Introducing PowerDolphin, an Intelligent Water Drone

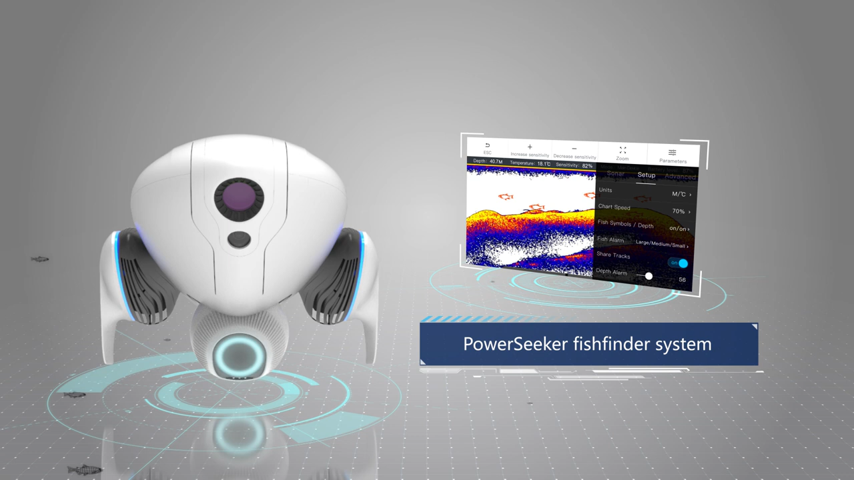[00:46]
Power Dolphin has improved the fish finder system and comes with a newly designed fishing bait container that can accurately release bait.